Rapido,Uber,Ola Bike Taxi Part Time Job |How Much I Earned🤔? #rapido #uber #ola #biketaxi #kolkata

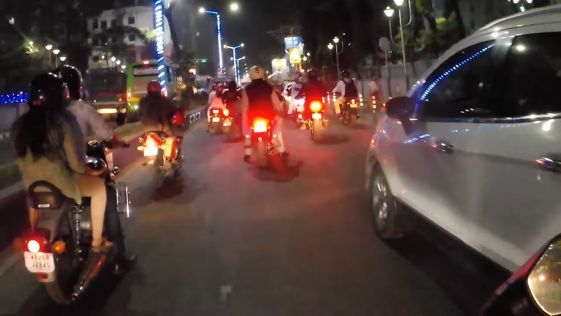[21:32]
कि अधियरो ट्रैफिक सेक्टर फाइप में आप चार पांच बजे के बाद आओ गया इसे ट्रैफिक आपको मिलेगा यह वाला तो सिगनल कुछ नहीं है इसके आगे वाला पहला वाला जो सिगनल है वहां का मैं दिखाता हूं आपको
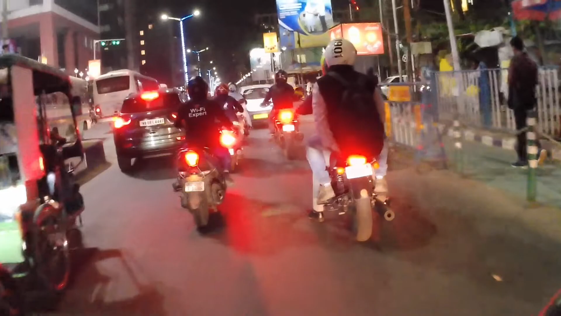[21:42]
कि यह वाला सिगनल पहल भी गया था
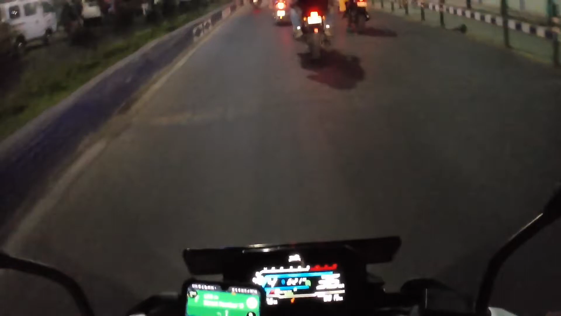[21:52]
जिसके करनल लास्ट मुझे 500 का पैमेंट करना पड़ा एक्चली वह चलान बना रहे था हमारा तो मैंने बोला चलान बना नहीं चाहिए मेरे को तो कि आउपिस रहता है तो कौन ऐसे चुड़ाने को जाएगा आप एक काम करो मैंने दोस्व पहले ट्राय किया था तो दोस्व में काम चला लूँ बट वह मानी
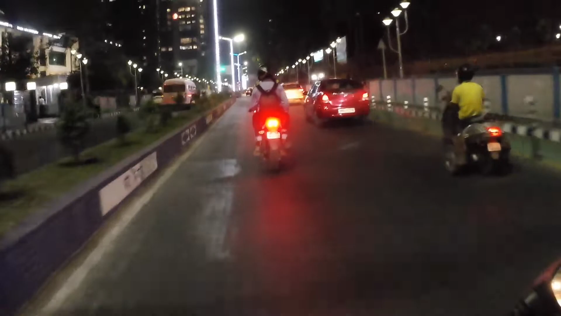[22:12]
नहीं रहे थे लास्ट में 500 का पैमेंट करना पड़ा आज ज्यादा ट्रैफिक नहीं है यहां पर यहां पर सबसे जादा वेट करना पड़ता है अच्छे